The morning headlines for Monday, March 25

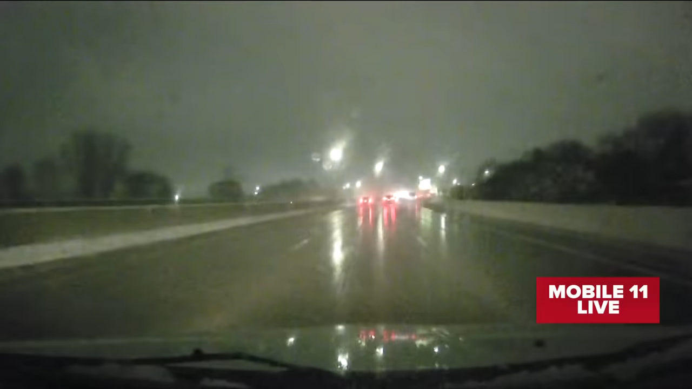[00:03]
You're waking up to our third weather worn day in just four days. Mobile 11's been out and about on the roads right now. As you can see, snow switching over to a rain snow mix really depends on where you're waking up this morning and from the roads to the skies. This video came into our newsroom about six hours ago from MSP Airport.